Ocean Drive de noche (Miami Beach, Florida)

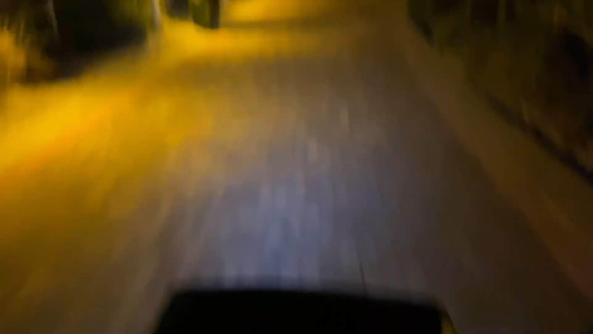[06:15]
Así es como se ve, mira, de noche. No se ve nada, pero bueno, tiene las lucecitas. Incluso cuando vienes en el avión, se ve un caminito de luces.